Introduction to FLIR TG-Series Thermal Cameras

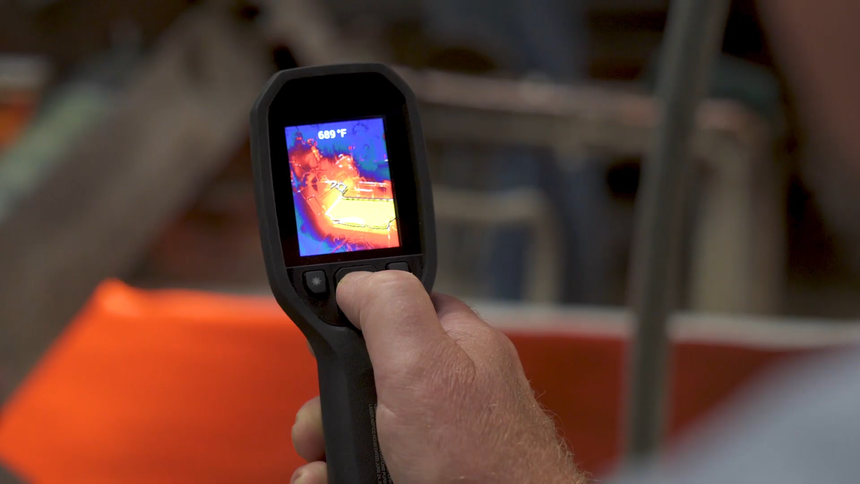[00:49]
plus easy to use buttons and settings that help you complete the job in high speed and with no stress.
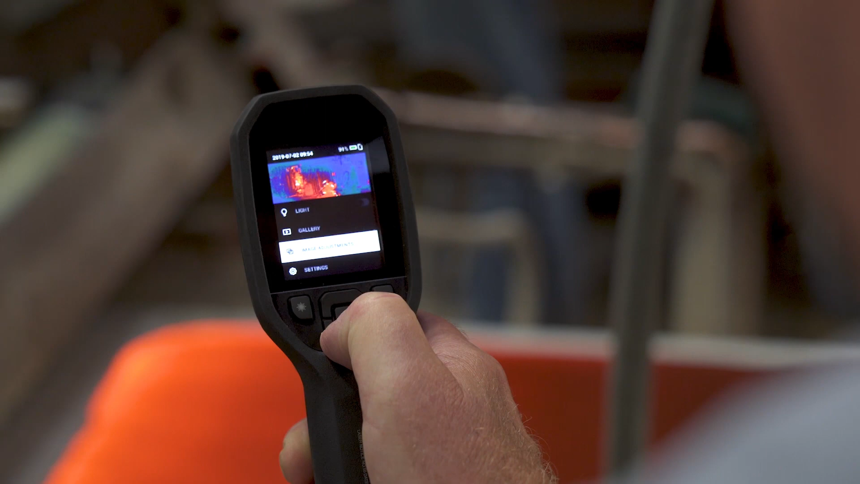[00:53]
Next we've got the TG 275. Let's go.
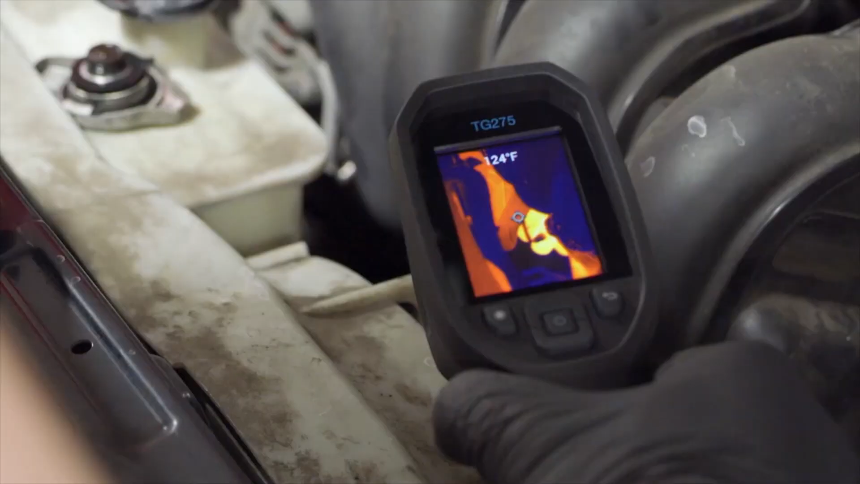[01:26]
spot potential faults,
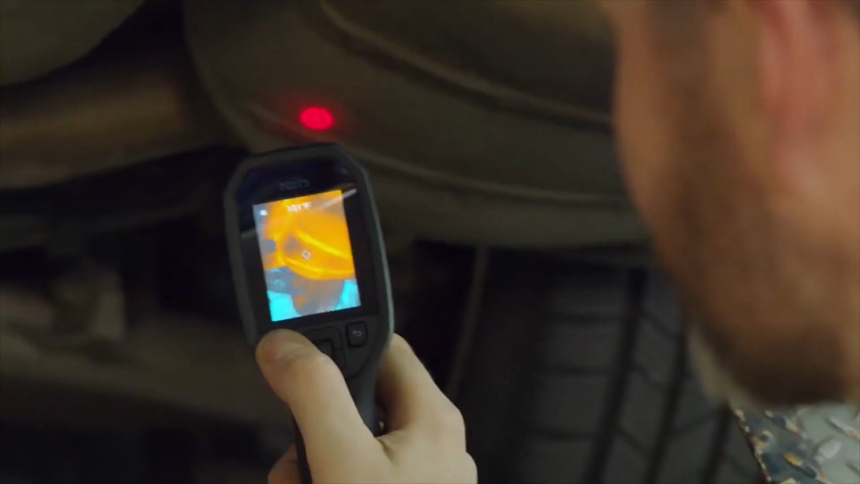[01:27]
and record images to reassure your customer that the problem has been fixed.
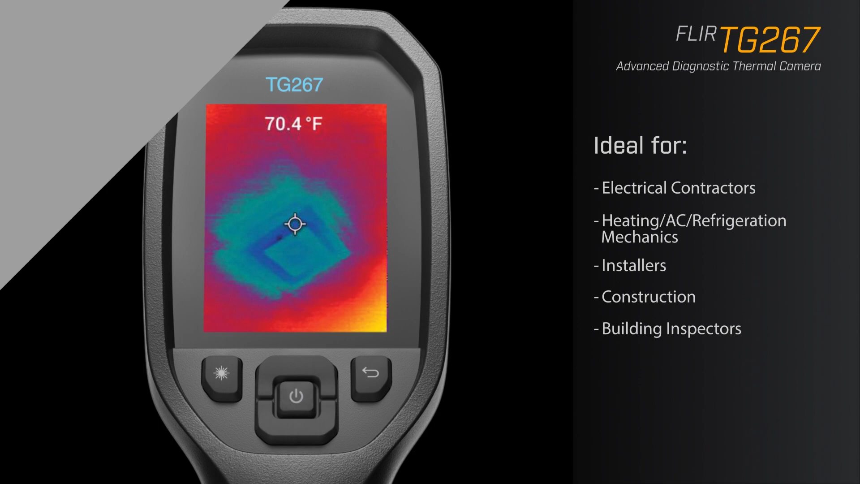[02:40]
On screen: spot 70.4°F
IR thermometers to see and evaluate the hot and cold spots that can indicate serious issues.
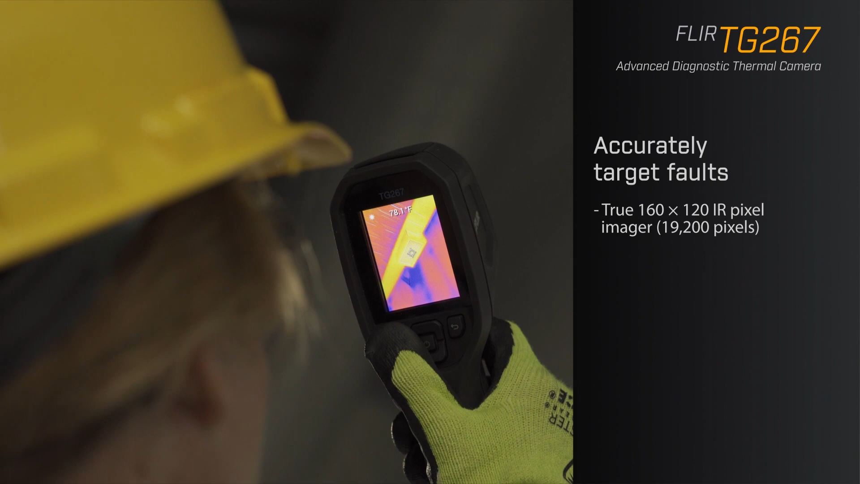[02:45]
It also features MSX with more details so that you can more
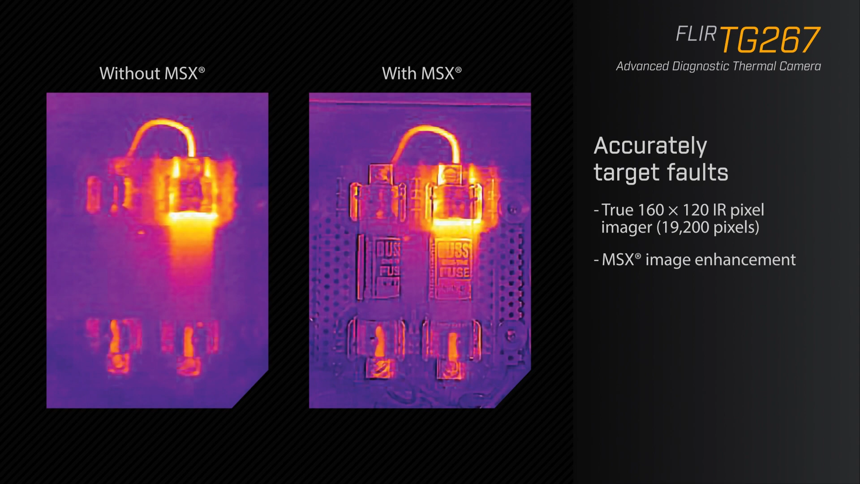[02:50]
accurately target potential faults and troubleshoot repairs.
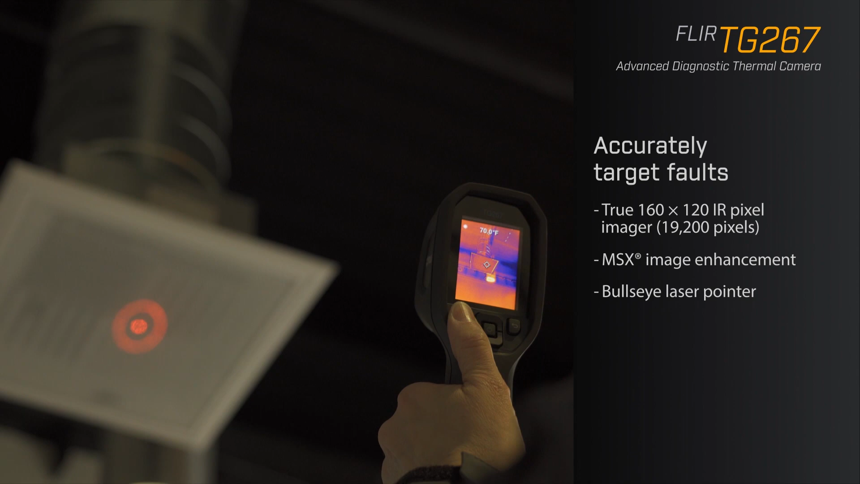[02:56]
The TG 267 reduces diagnostic time and simplifies reporting so you can
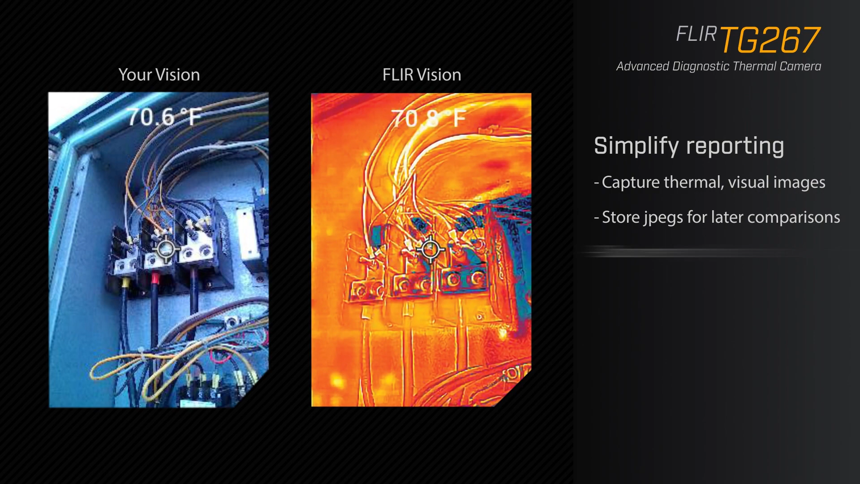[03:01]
monitor maintenance history and ensure your customer knows their problems have been resolved.